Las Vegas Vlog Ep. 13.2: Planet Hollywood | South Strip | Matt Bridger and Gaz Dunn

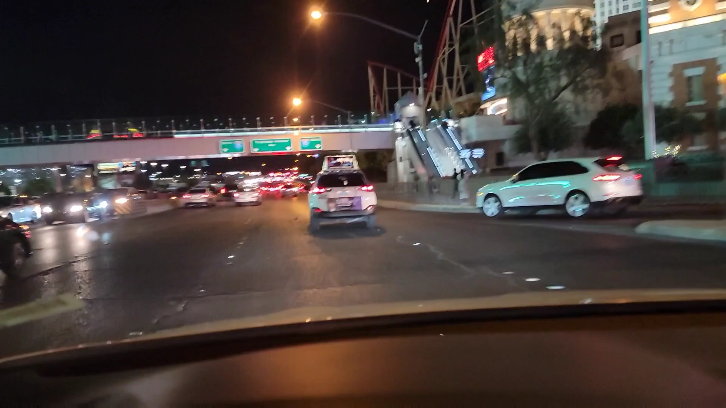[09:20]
Filming while driving Super safe Anyway Y'all We'll see what happens I'm going to go Take a nap though It's about 815 And